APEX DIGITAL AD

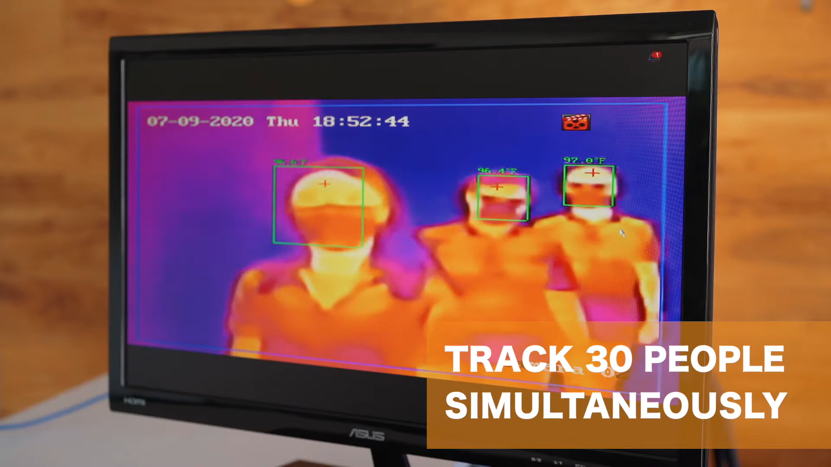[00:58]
with the ability to track as many as 30 individuals simultaneously, precisely defining and eliminating issues in seconds,
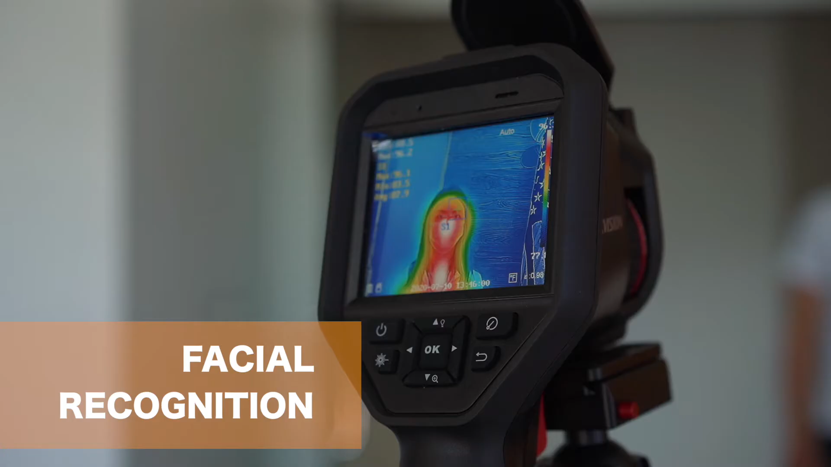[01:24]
NuVision technology solutions can also record attendance via facial recognition and provide friendly mask reminders.